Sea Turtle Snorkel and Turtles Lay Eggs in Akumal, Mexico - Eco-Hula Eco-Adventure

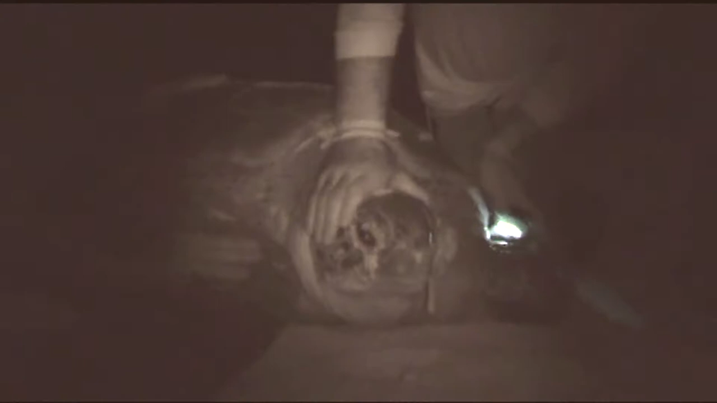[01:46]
So we patrol the beach while the mother is nesting, measure her, count her, see if she has a tag, tick the number on the tag.